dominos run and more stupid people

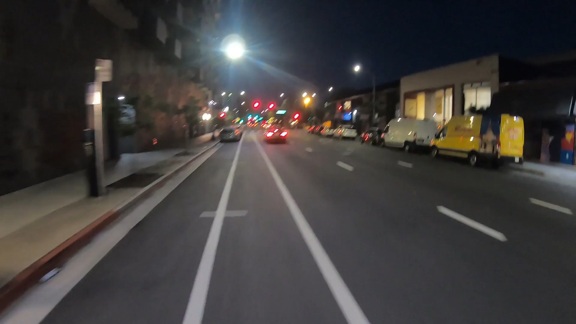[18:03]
Hey dude, you're missing a tail light. You going reverse? And forward. At the same time.